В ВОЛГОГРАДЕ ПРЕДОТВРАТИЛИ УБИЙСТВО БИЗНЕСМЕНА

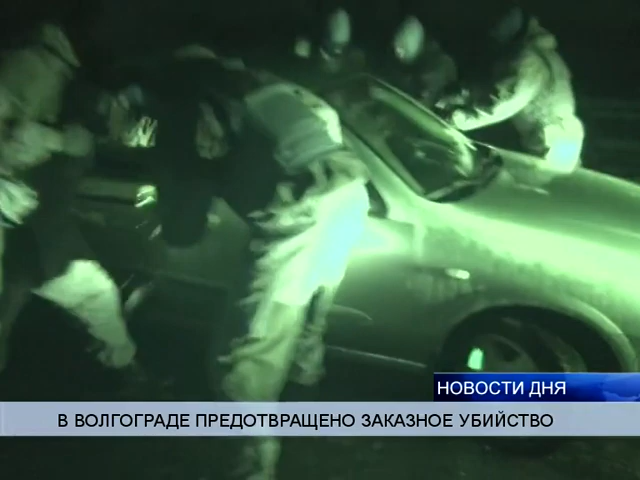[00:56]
Здесь 22 января сотрудниками полиции и ФСБ и были задержаны организатор и исполнитель. На следующий день удалось задержать и заказчика убийства.